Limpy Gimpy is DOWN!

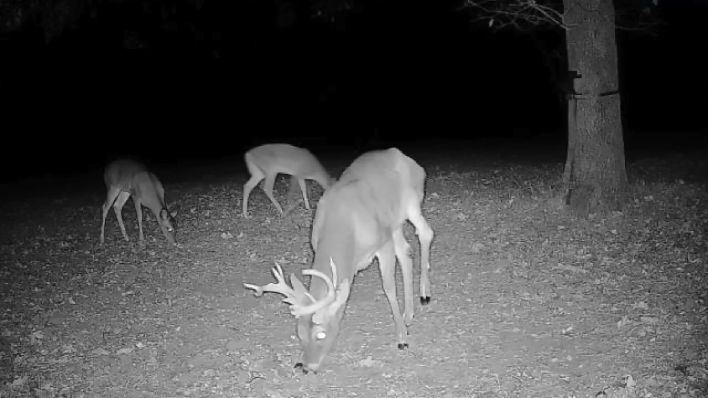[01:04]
It kind of pulled up underneath him. And Limpy Gimpy was here his entire life on our 110-acre property.